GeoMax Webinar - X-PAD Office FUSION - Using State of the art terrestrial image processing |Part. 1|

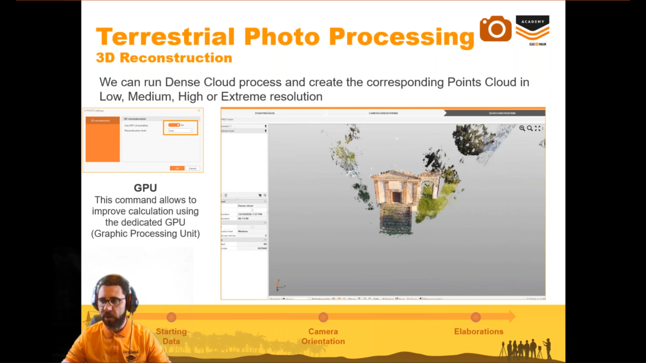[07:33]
allows us to improve also the the calculation also to reduce the time to to calculate the point clouds then we can use the the 3d we can process the 3d texture at the surface
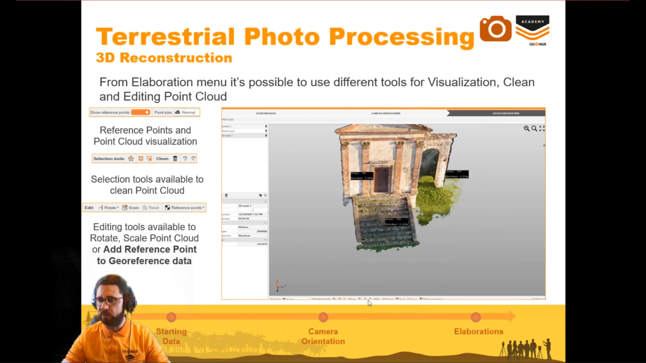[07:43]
and at the end of course we can also georeference and scale the point clouds but also the 3d the 3d mesh using the maximum 3 points
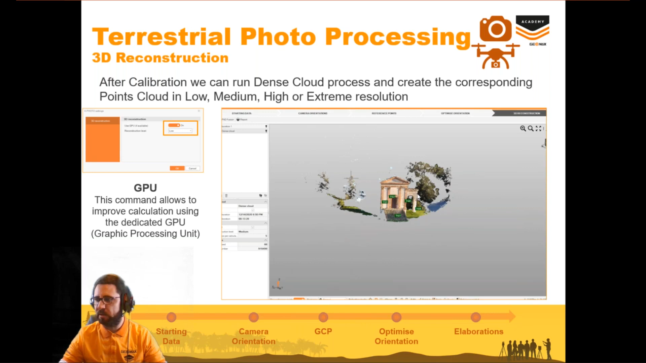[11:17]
and then also here we can create the point clouds 3d texture the surfaces
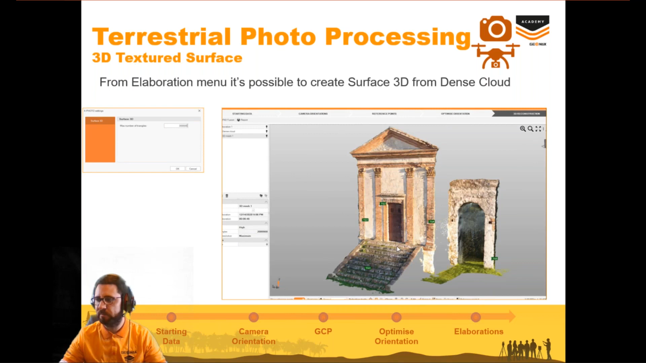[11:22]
and then export also create also the report the report is available only with the irl
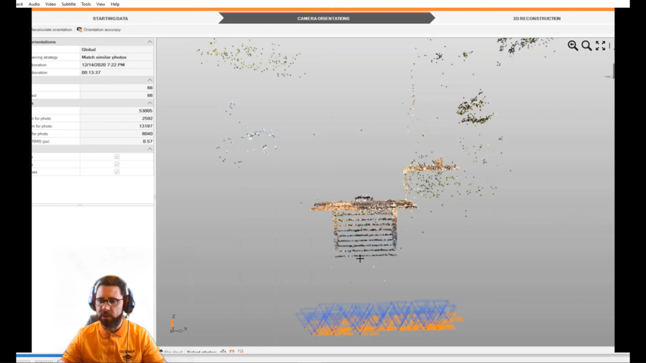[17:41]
define edit the point clouds and maybe to delay some part of the of the data that you don't need in the three 3d reconstruction calculation and then we can define the 3d reconstruction settings
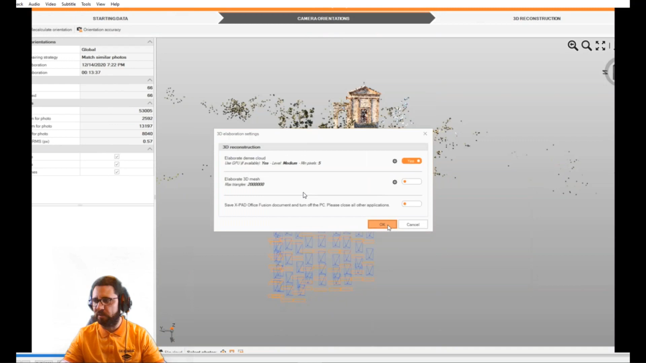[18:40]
we can directly use all these settings and then leave the software calculate everything and also save the project and switch off the pc
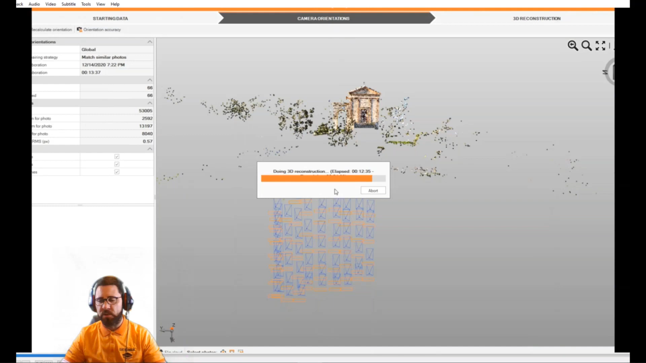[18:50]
okay we are calculating the point clouds
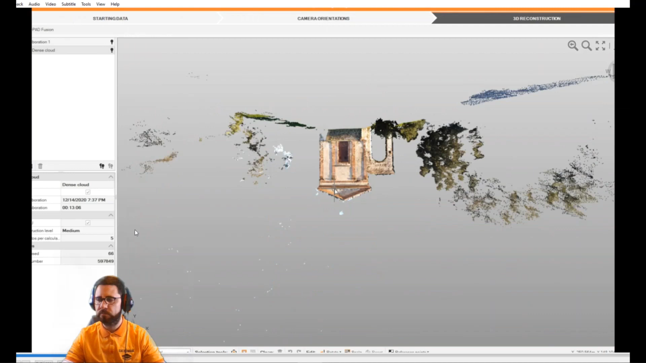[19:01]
the point clouds in that case the point clouds is not uh references so we didn't use at the moment any control point in that case the quality i selected medium quality and we have uh 3000 million points sorry 500 000 points so in that case it is not the maximum level we can also implement the creating this extreme uh level i
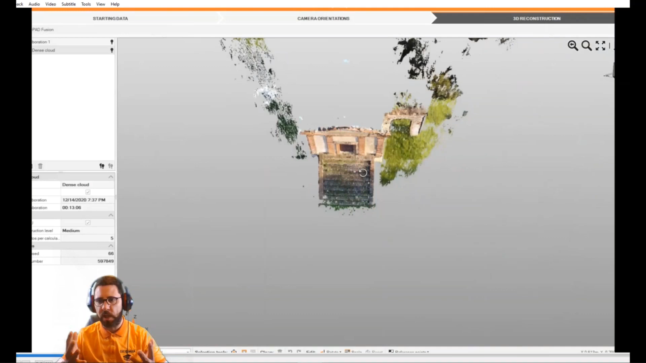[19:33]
will show you also something with all the data integrated in the same the same software and of course we can start to delete part of the of the point that we don't need to use
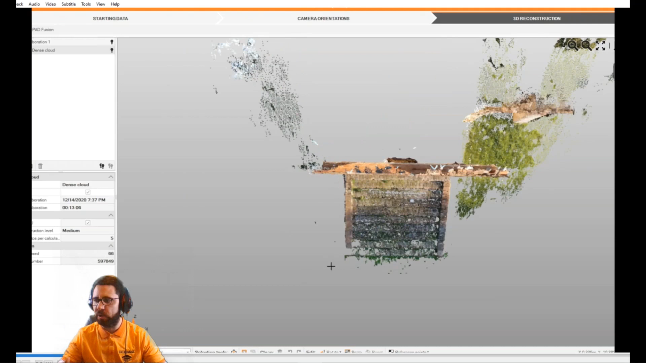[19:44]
also for the for the other calculation like for example for the 3d mesh so as you can see there it's quite easy also to to delete the point cloud so to edit the point clouds okay then i will use inverse selection
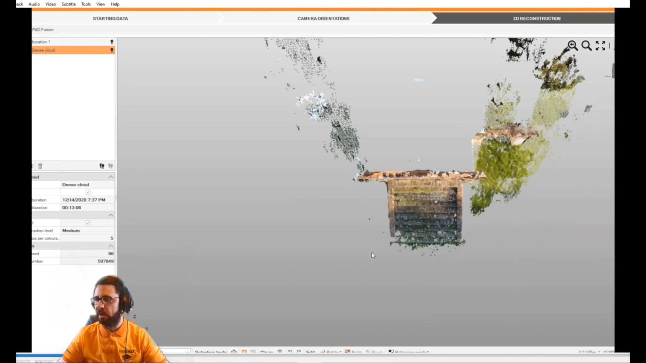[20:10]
to delete all the other points
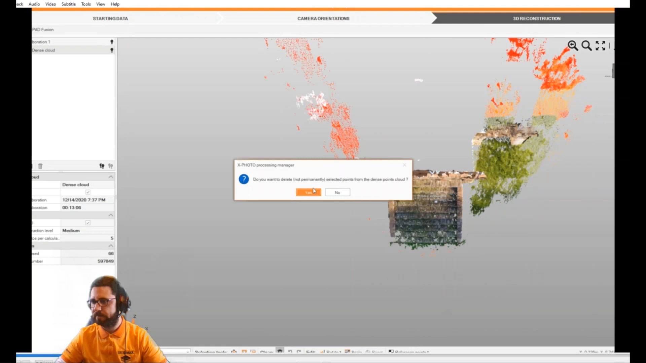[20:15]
and of course we can better define also the the other points or to delete also the other elements that we don't want to use for the other calculation
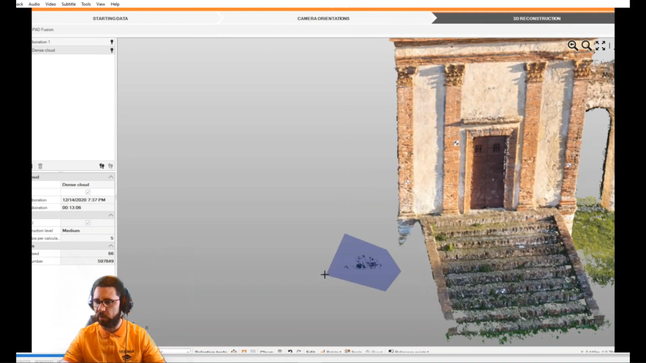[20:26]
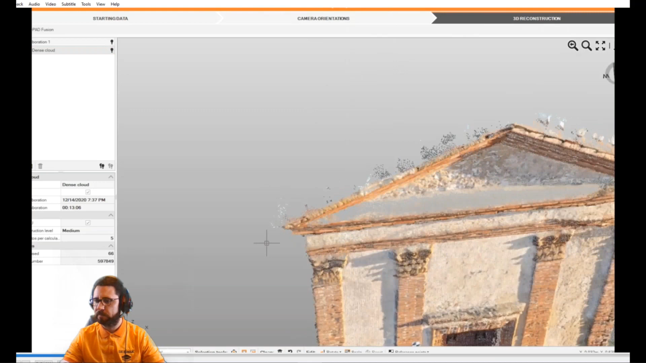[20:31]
okay and then we can create the 3d mesh so we can decide to create everything
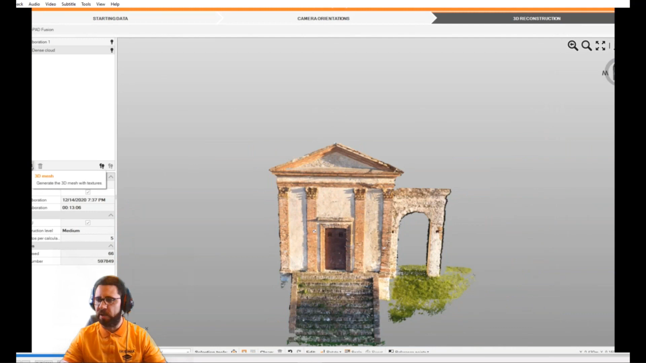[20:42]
uh together or we can decide to create step by step all the all the output
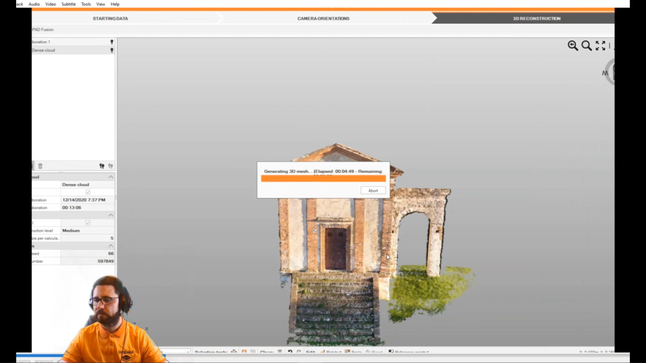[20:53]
so the dense cloud in medium quality was 13 minutes the mesh medium quality
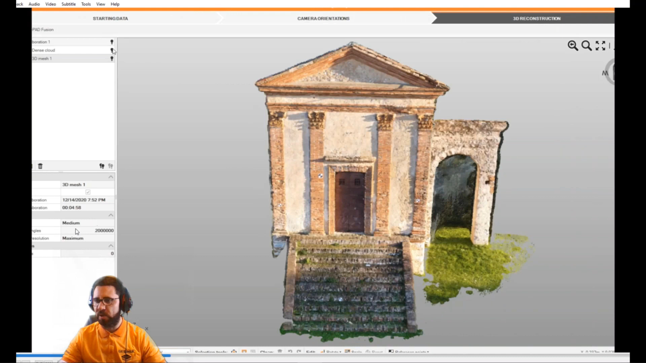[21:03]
was about three minutes but as you can see there the quality is is quite good
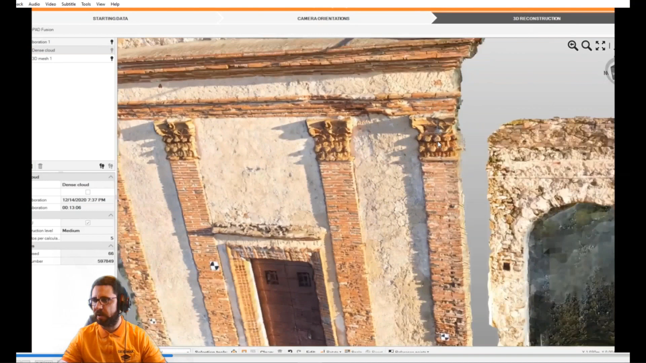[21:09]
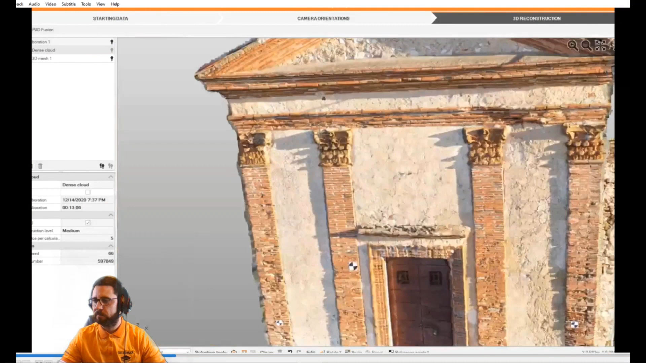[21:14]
also the architecture elements are really defined
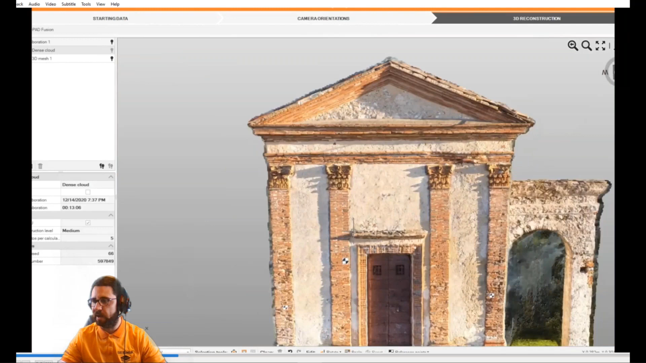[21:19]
and then we have this target here we can use the 3d reference point so target one